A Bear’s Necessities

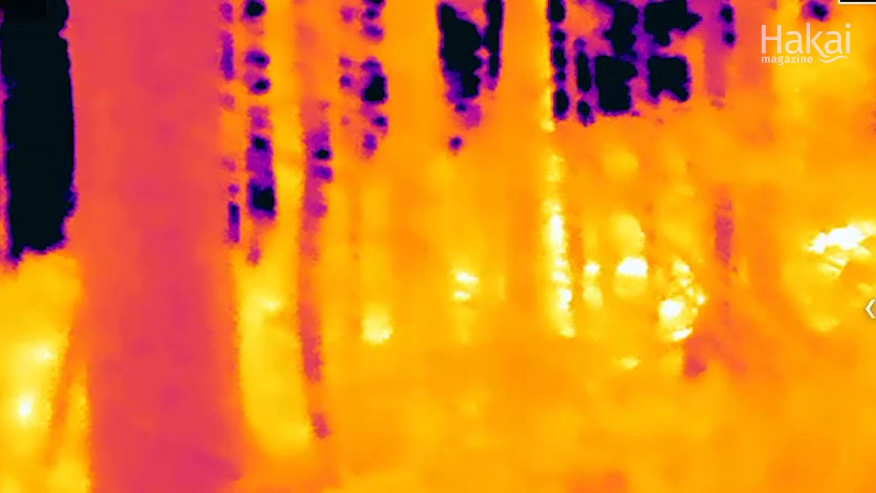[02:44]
Right now I'm trying to see if an infrared camera can
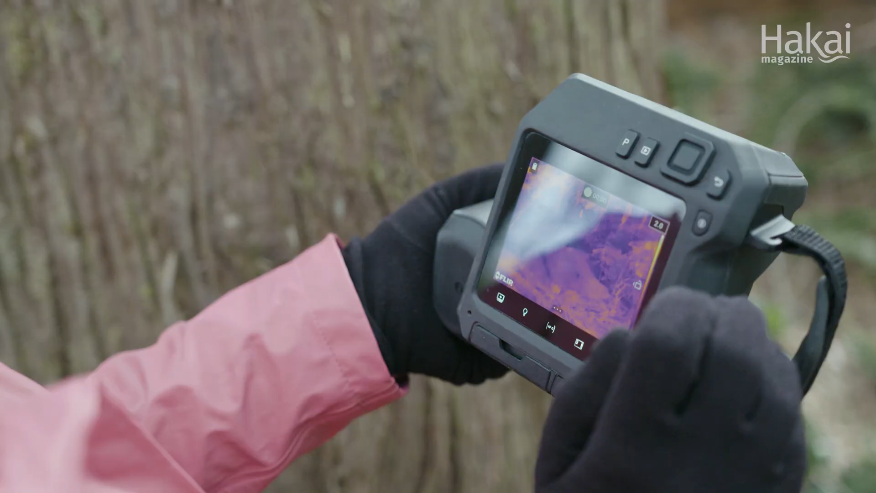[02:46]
pick out the warmth of a bear up inside the tree
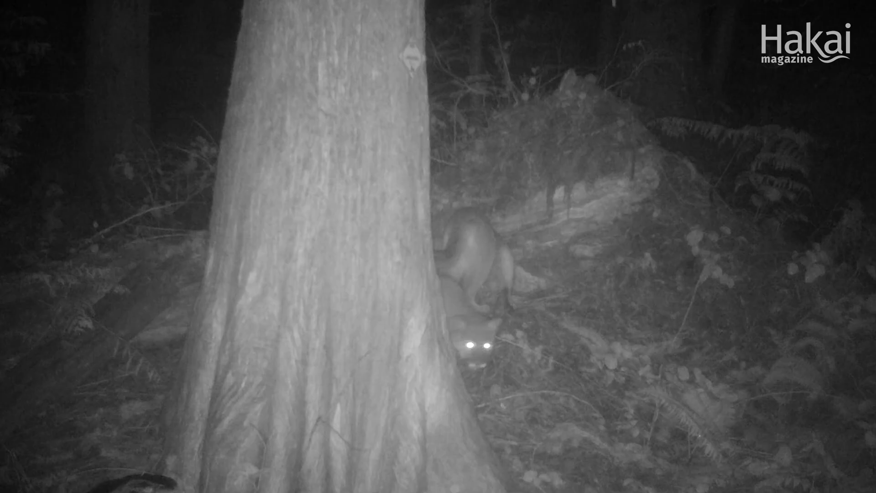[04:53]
Cougars are a potential predator for bears in their dens. So, this isn't a very safe den, really. It opens right into the den chamber.